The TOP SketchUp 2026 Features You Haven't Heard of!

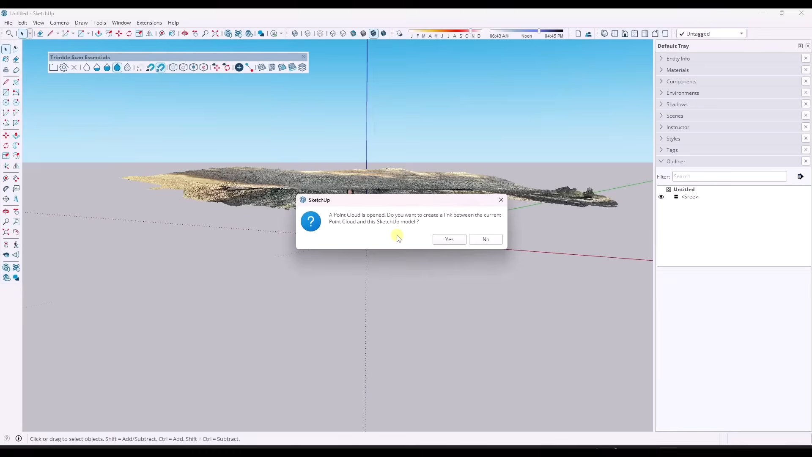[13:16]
And I'm going to say, yes, I want to create a link right here, but you can use that point cloud in order to create a surface.
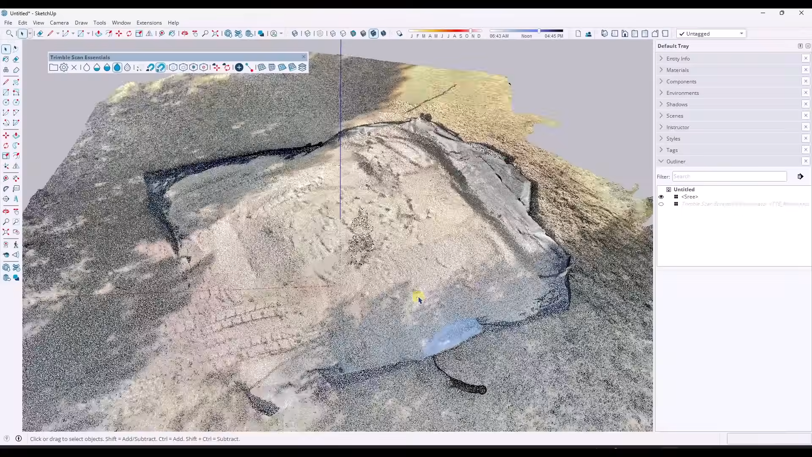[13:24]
So what I can do is I can just draw a rectangle over top of this.
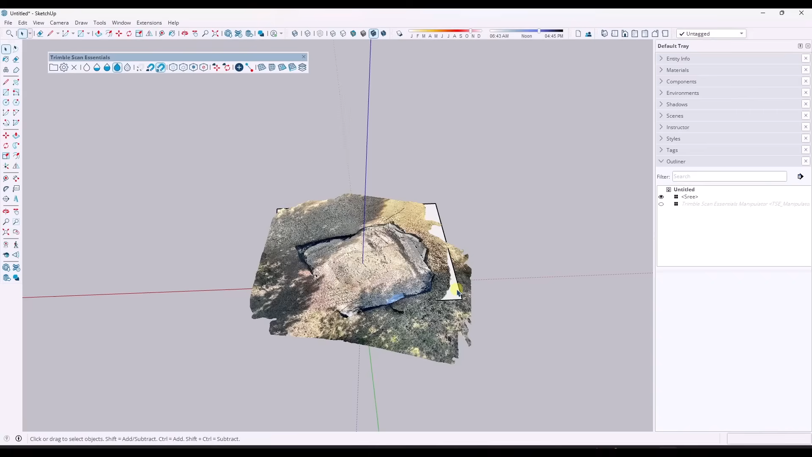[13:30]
I can move that rectangle up. And basically what I've done is I've created a 3D mesh.
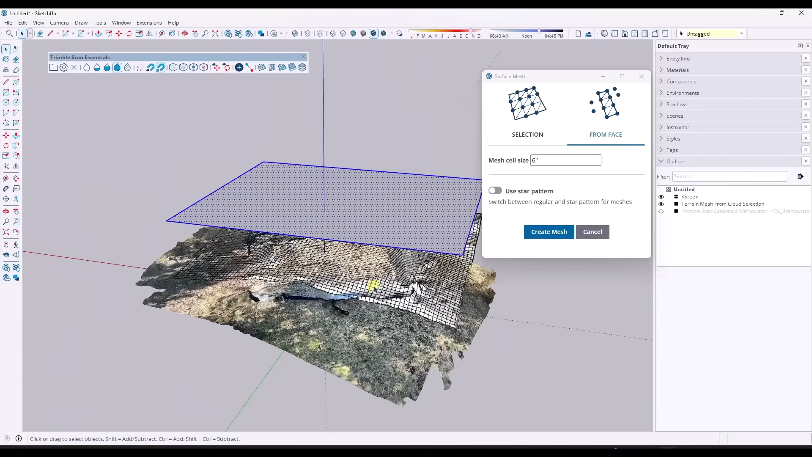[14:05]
You can see how you can use this though, in order to actually generate 3D models from your point cloud files. And what I like about this is you could just bring the polycam file in, but this gives you a lot more control over what's created.